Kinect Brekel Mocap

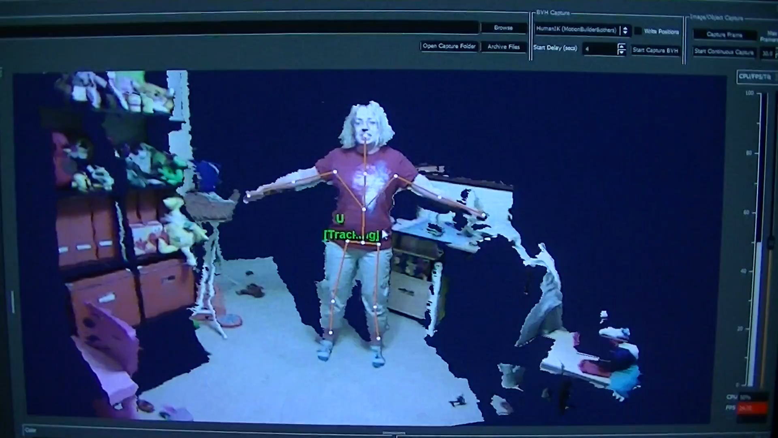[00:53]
how it is working so we're using the Breckel connect software
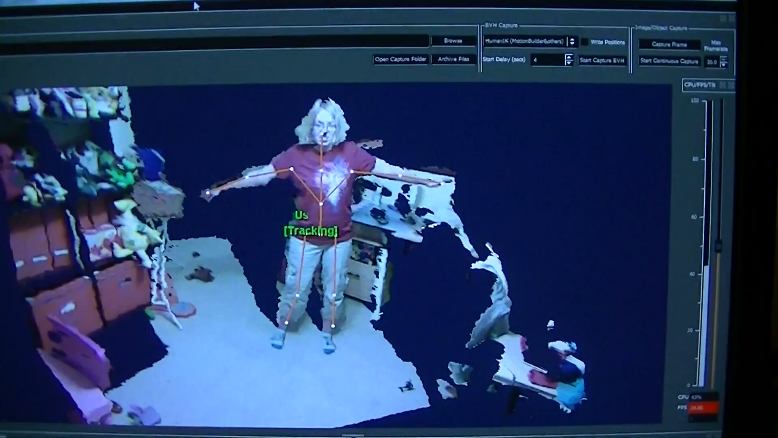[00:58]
this is something that's free to download and you can use the
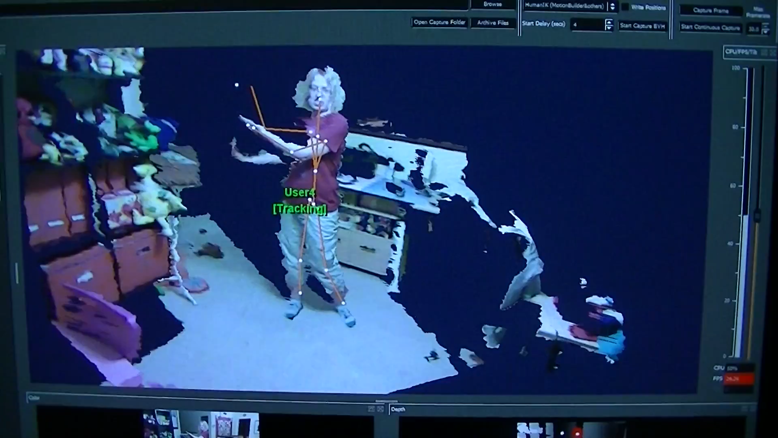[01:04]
Microsoft connect for Windows not
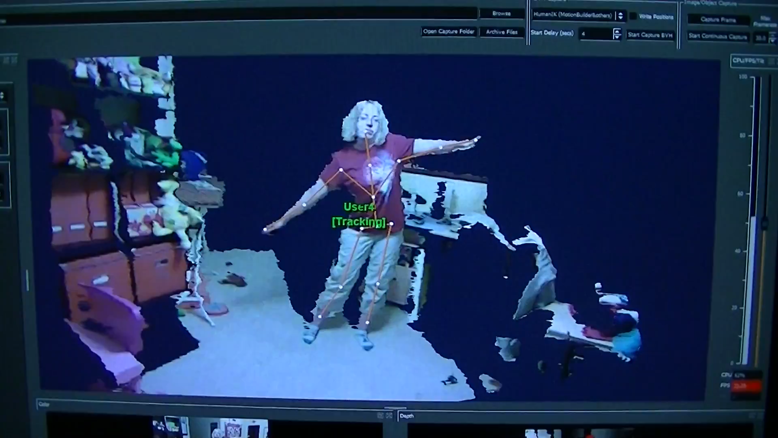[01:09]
the one for Xbox 360 so if I come over here on the
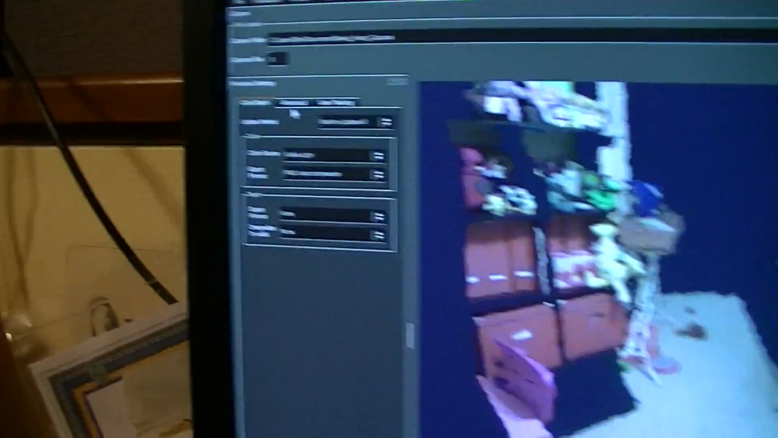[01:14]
side we have some settings here so I can change this visible light which
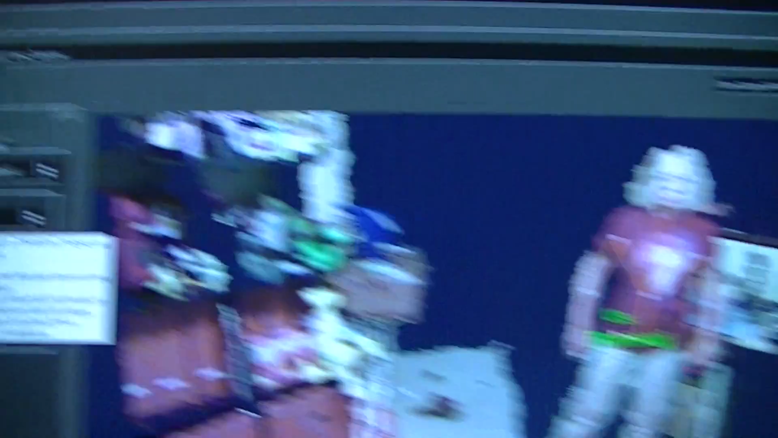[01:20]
is currently making it so you can see Ellen in nice color but we can change that to infrared
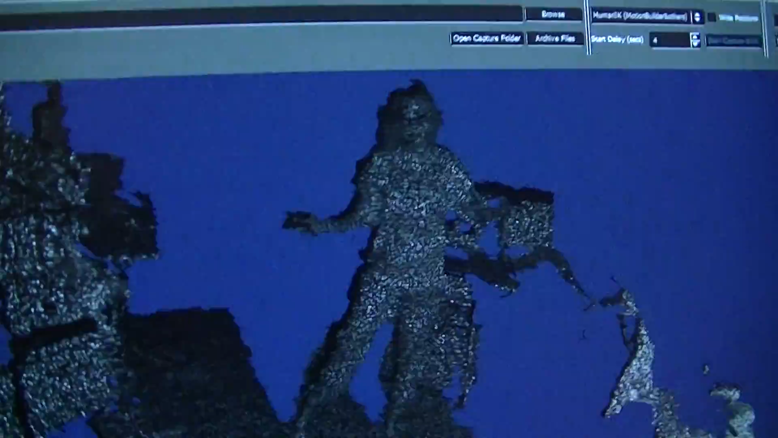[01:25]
which will eventually give us a better view for seeing the
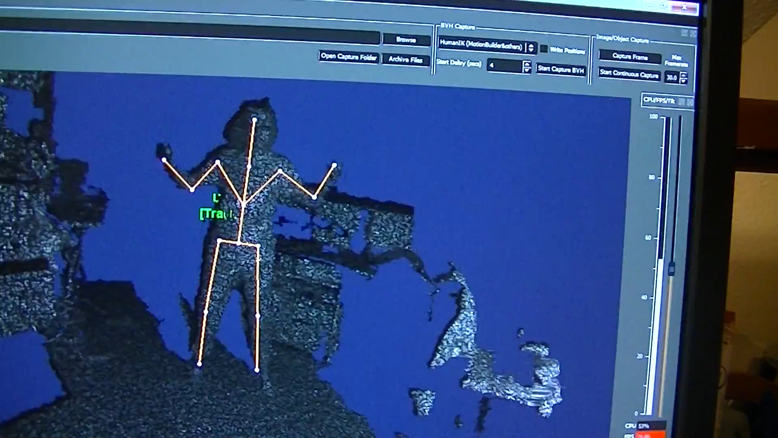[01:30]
skeletal rig that we will have and currently we're not wearing
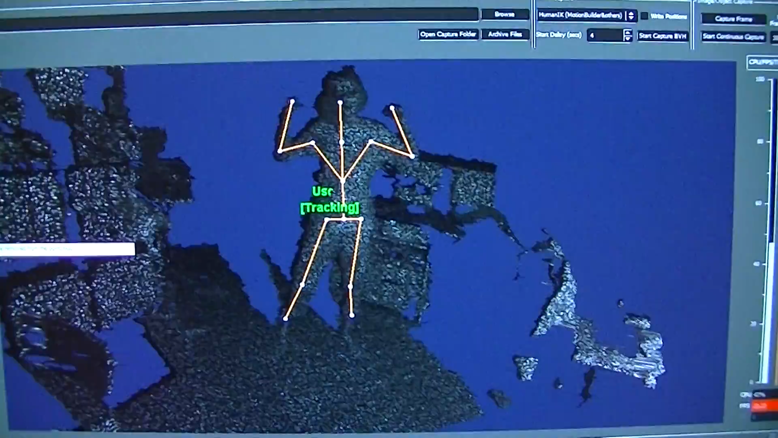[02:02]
as showing more of the background of our whoops
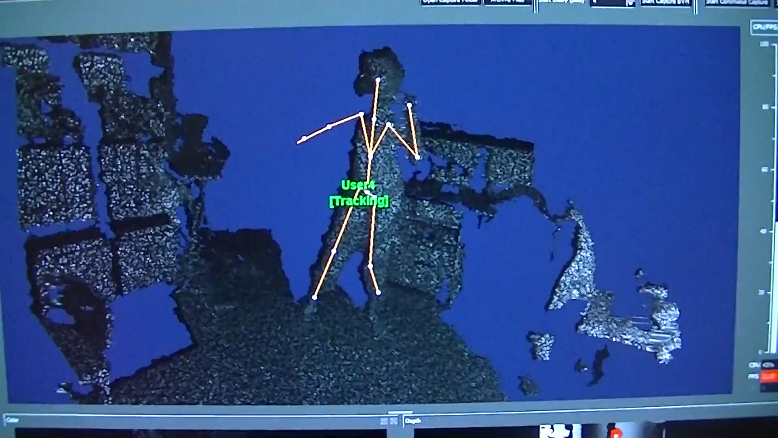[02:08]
didn't click so I can cut away oops
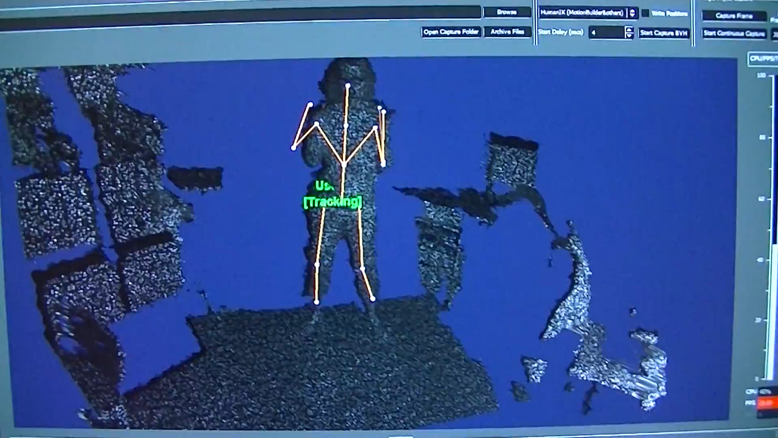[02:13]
disappeared and also
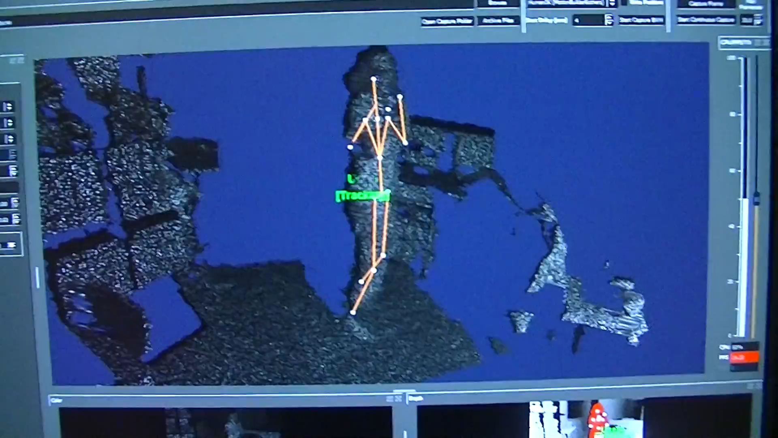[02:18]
the near plane so I can cut this direction
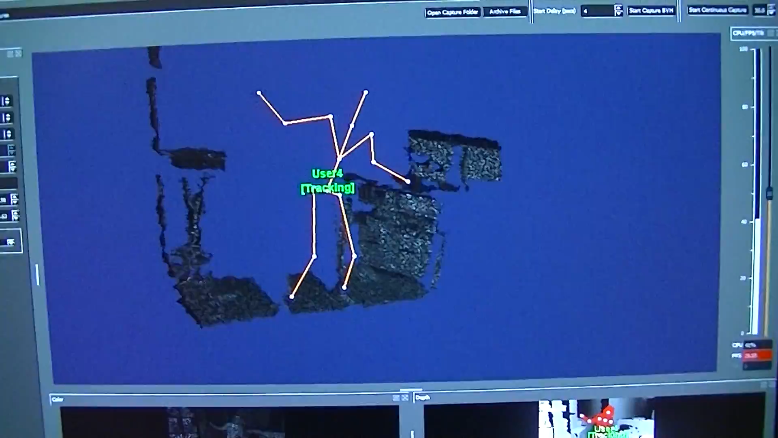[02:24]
so that's pretty cool feature but what's even
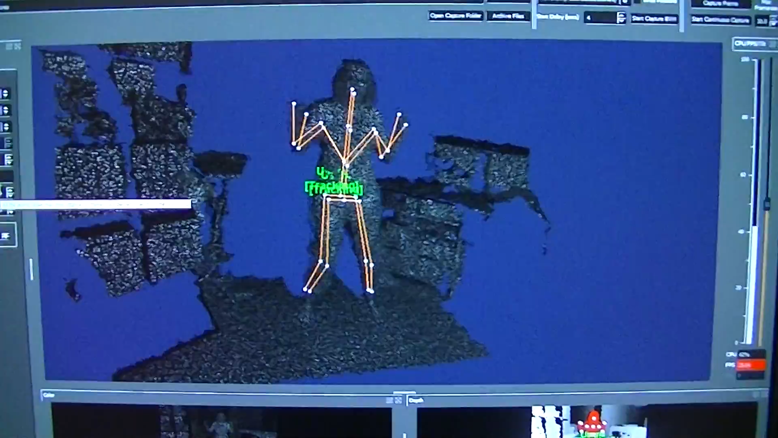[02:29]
better is using the software we can then hop over the motion